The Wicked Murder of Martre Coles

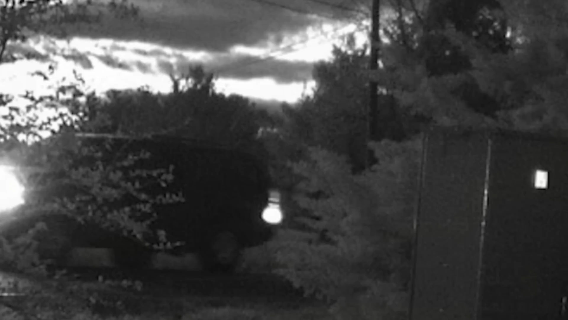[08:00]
There were images found of the back of a vehicle that belonged to Maurice and a blurry figure with something in their hand.
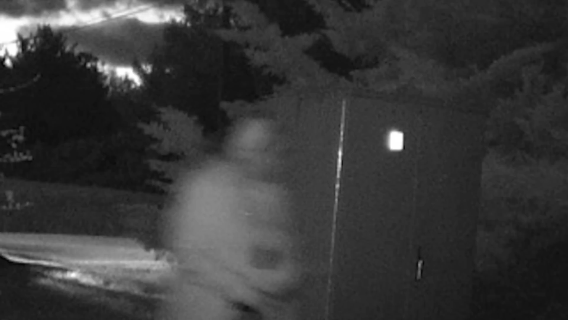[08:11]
Upon investigating the photo, the stature matched closely to Denise.